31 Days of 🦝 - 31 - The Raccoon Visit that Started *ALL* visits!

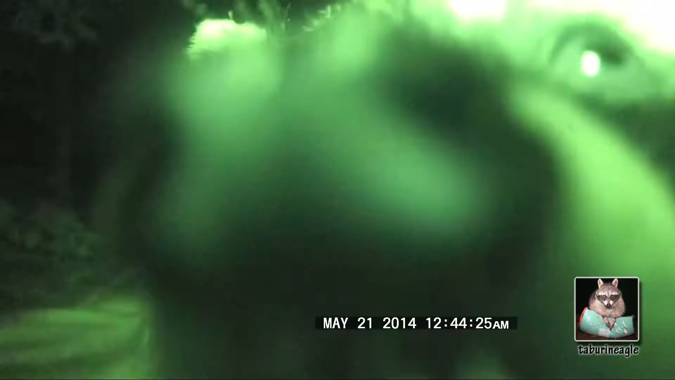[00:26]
Poofy coon. She smelled my foot. Poofy coon came and smelled my foot.